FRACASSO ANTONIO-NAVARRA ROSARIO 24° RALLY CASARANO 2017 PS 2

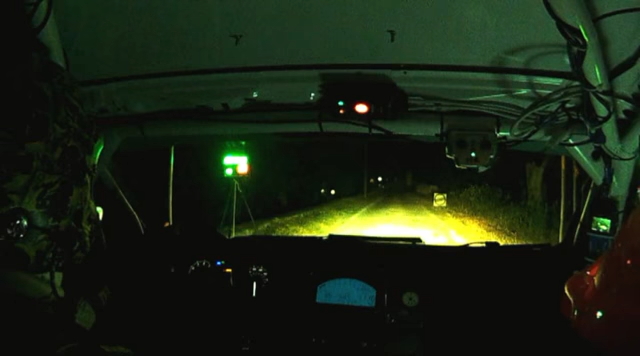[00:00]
10. Cinque, quattro, tre, due, uno, vai! Destra, due, due più no, 30. Sinistra, quattro, gira, tieni molto sconnesso. Che c'è Antonio? Differenzia. 40, invito sinistro.